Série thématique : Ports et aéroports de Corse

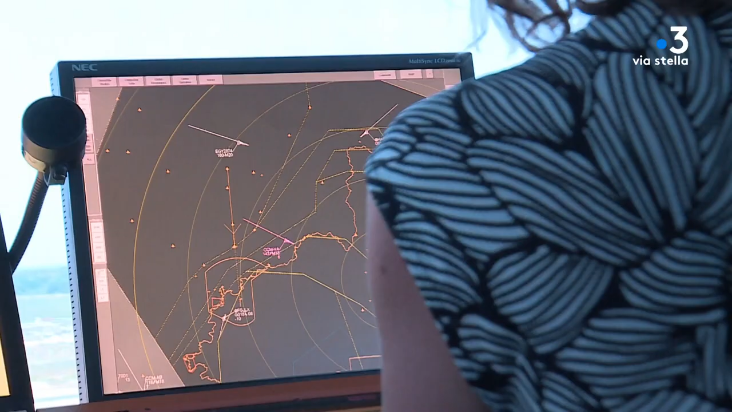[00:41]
Donc toutes les arrivées et les départs de Bastia, mais également les arrivées et les départs de Calvi et de Solenzar.
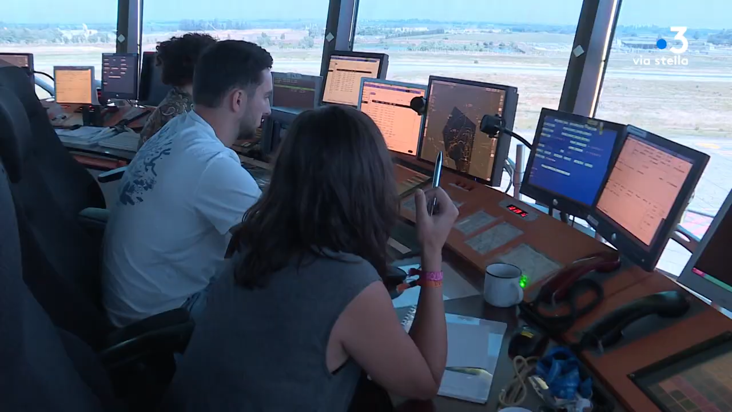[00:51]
Puisqu'on gère également ces approches-là.
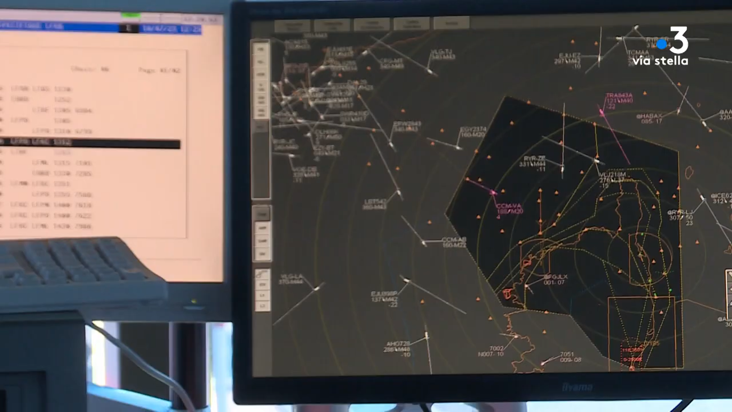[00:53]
Donc il y a une partie qui se passe au radar et une partie ensuite qui se passe au téléphone.